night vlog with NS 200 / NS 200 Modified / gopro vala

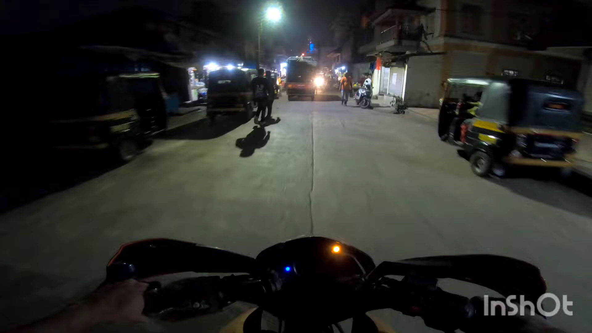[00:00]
तो हे गाइस व्हाट्सअप, यू नो आई एम योर यस जे।
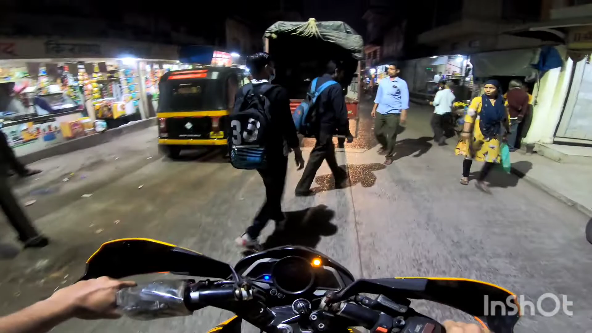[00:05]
और ब्लॉग शुरू करते ही करते एक लंबी ट्रैफिक मिल गई मैं, तो ना एक नाइट ब्लॉग किया जाए, क्योंकि मैंने आज तक कोई भी नाइट ब्लॉग नहीं किया।
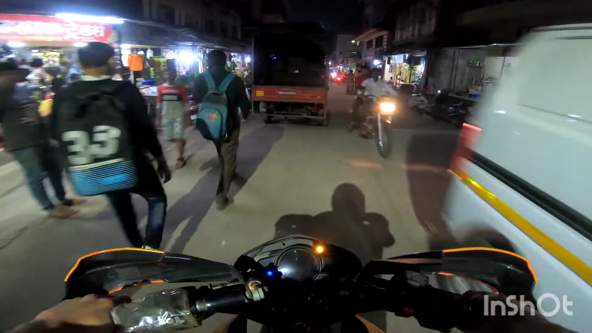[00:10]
मतलब आज तक सिर्फ सुबह सुबह सुबह सुबह, मतलब हमें गाड़ी के अगर पीछे रहा, अरे बाप रे, बहुत भयंकर ट्रैफिक लगा है मैं।
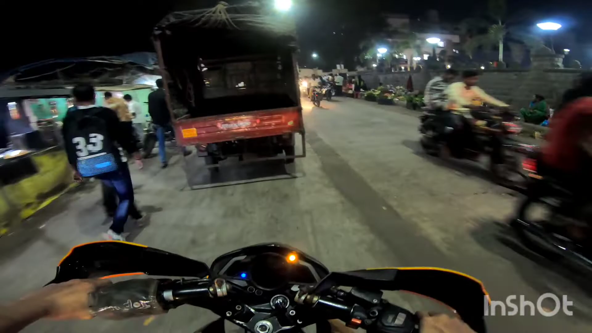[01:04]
और अब जाके मिला एक खाली रास्ता।